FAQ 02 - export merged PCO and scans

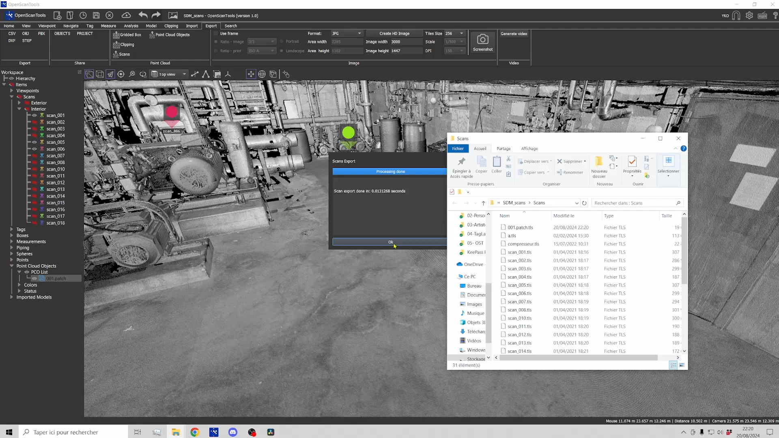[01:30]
format and regarding the folder select the scans folder of your project and now export okay it's done and you can see the file here now I just
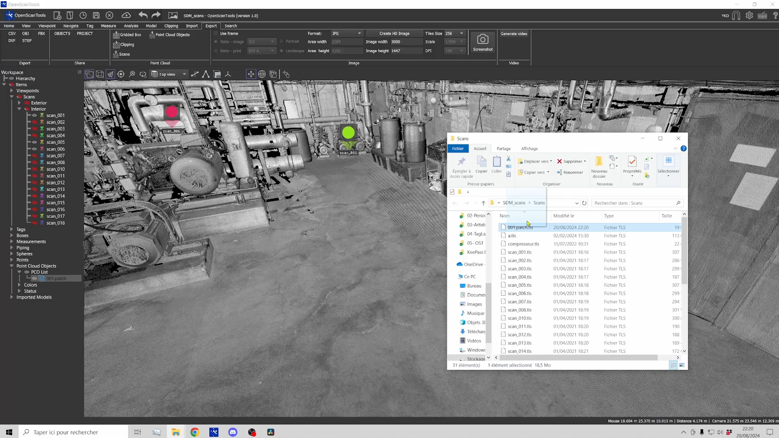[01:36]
have to do a drag and drop in my project now now you can see my patch here in the scans folder and if I hide my point cloud object I still have my patch and now I can export the different scans
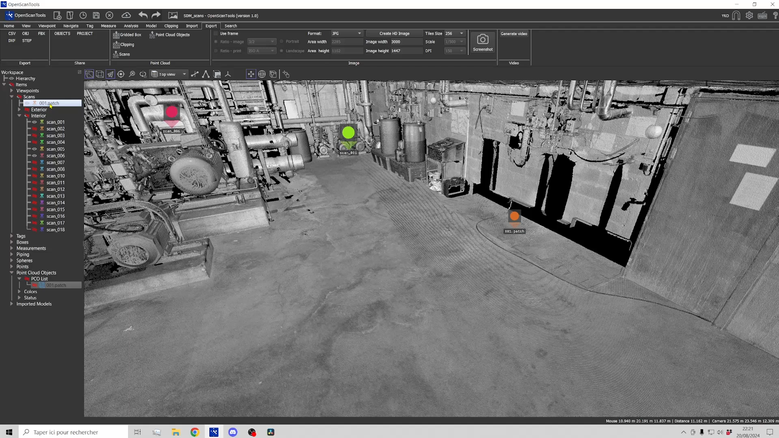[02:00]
as a merged file go to go to the export tab select scans I I want to export the point clouds that are displayed method merged I'm going to select e57 I can enter a name okay merged and now if
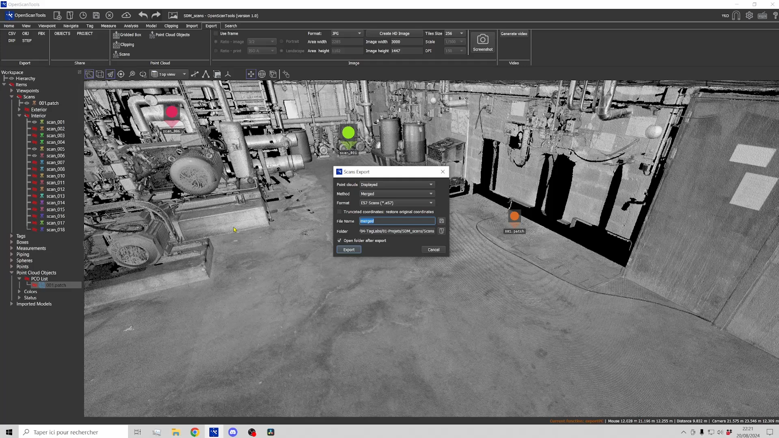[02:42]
I click export I will get e57 file that contains all the scans that are displayed including my patch I hope it helps goodbye